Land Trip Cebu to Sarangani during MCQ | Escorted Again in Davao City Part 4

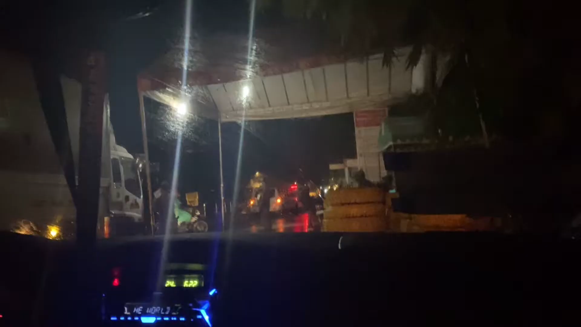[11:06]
15 minutes na kaming naghihintay na i-release kami. Andito na yung papers namin.
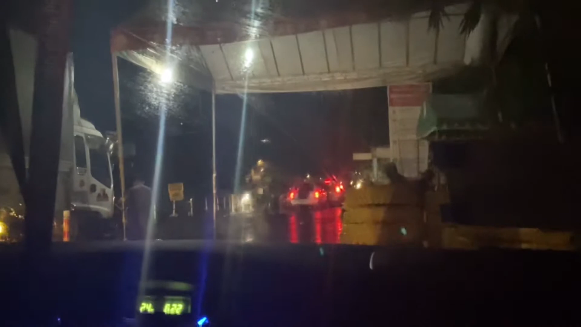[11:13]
We showed everything, all the certificates that we have, and then they return it back. Someone will escort us hanggang exit area, gaya nung sa Cagayan.
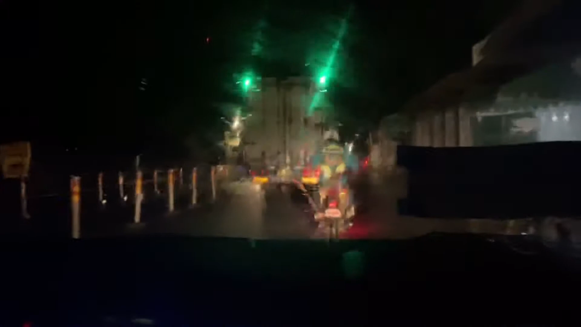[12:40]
Yeah, may escort na naman kami to Sirawan border.
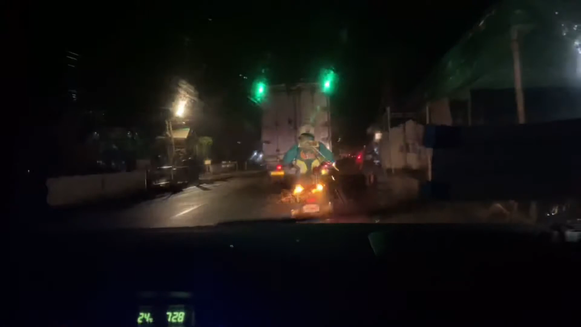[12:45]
Hindi na sana sila mag-a-accept.
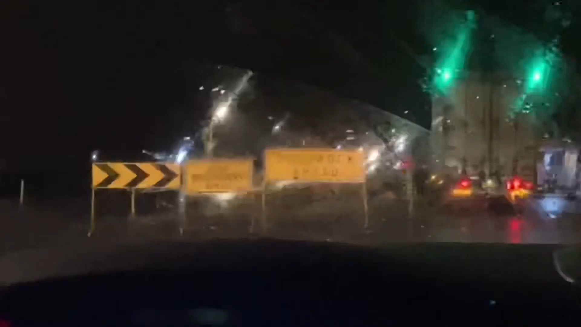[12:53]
Kasi cut off na nila ng paghahatid sa borderline.
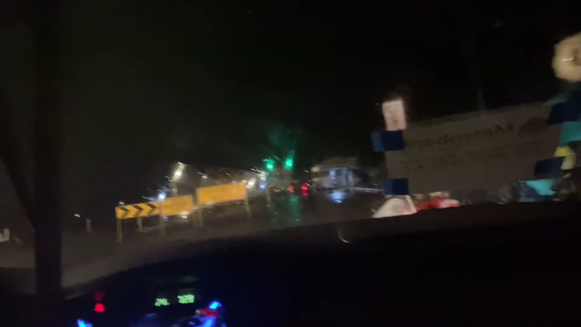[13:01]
He gave us a chance, so ihahatid kami dun sa Sirawan. Ayan sila. Hi, salamat. We're going. Here in Davao City, they're a bit, you know, strict here. Hindi kami halos makalabas sa loob ng sasakyan. We have another escort from this area, borderline sa Cebu, and then to Sirawan.